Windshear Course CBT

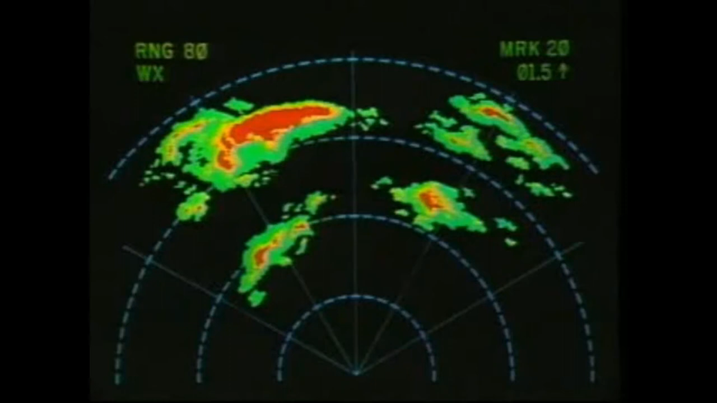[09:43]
Pilots are also urged to use their onboard radars to scan for convective weather echoes in the immediate terminal area as a potential indicator of wind shear. Although in some cases, such as the dry environment microburst,
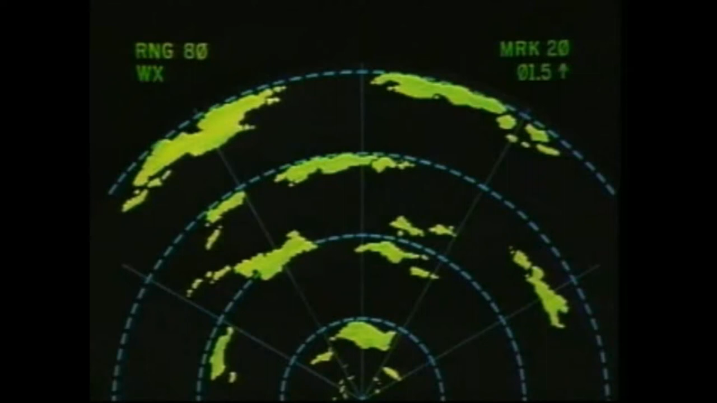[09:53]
a hazardous wind shear may reflect weak echoes or no echoes at all.
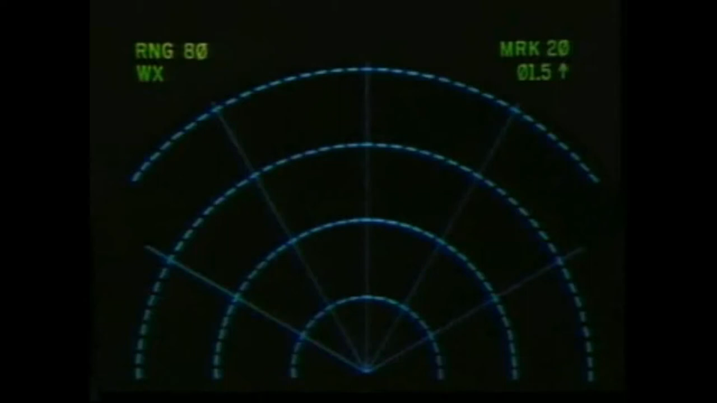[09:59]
And as you can see here, even if the radar is monochromatic,
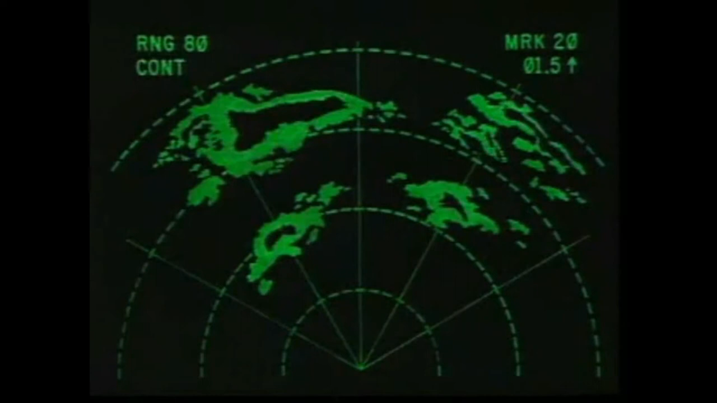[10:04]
its use is equally effective in identifying convective storm cells that could indicate potential microburst activity. Wind shear power reported on 1 mile final by DC 10.